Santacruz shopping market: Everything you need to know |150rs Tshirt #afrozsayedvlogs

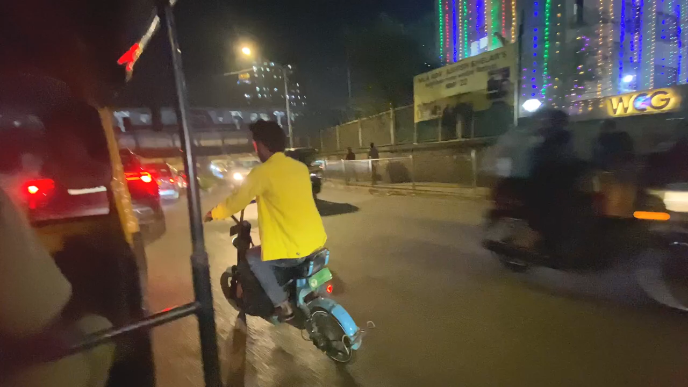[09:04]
पता है तो मैं आपको बता दूँ यह सबसे जादा ट्राफिक एलिया